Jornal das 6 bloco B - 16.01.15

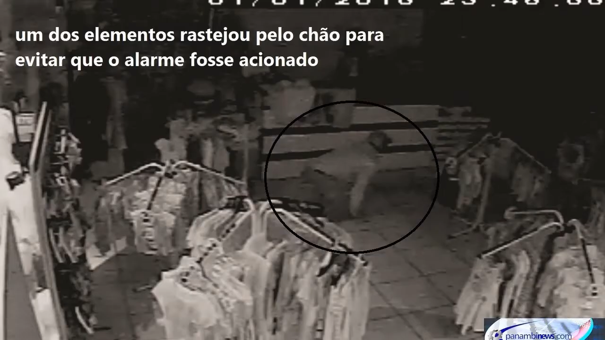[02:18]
Do lado de fora, o veículo Ford esperava pelos ladrões, que pelas imagens seriam três.